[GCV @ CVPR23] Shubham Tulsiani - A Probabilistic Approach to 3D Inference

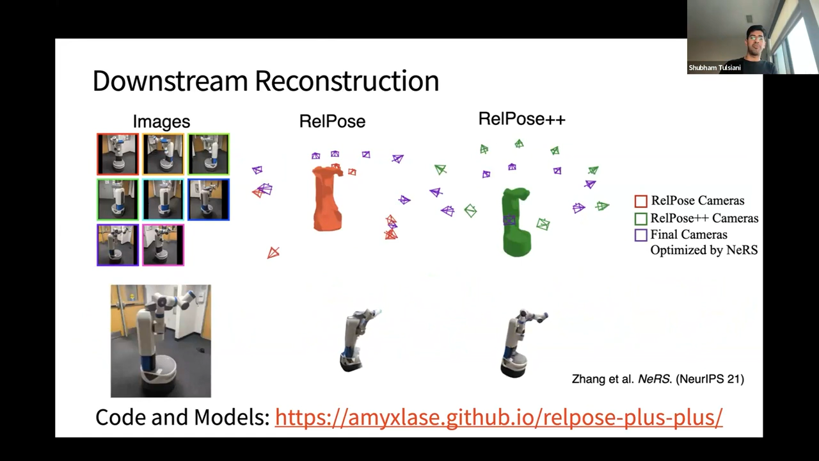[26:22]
And the bottom right is sort of reconstruction that you're seeing using one of our earlier systems on 3D reconstruction combined with these poses, which then need to be optimized very, very slightly.